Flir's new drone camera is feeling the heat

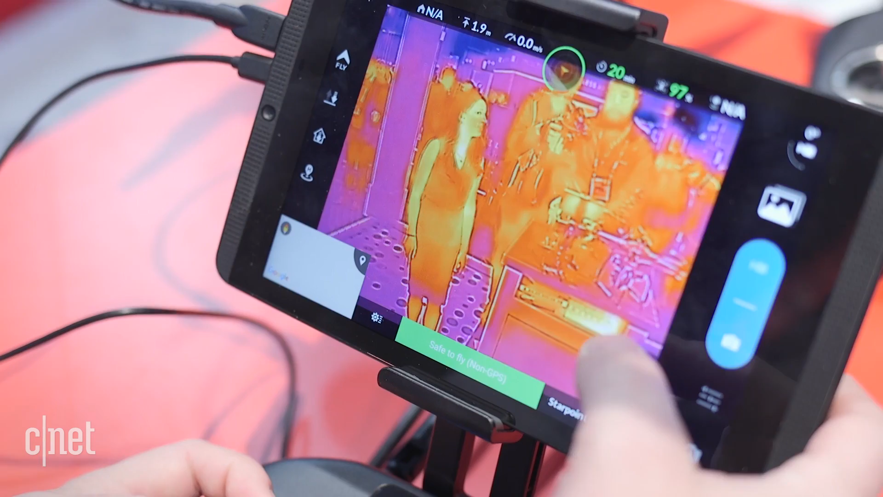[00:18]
The thermal camera can also be turned off if you just want to record in traditional 1080p.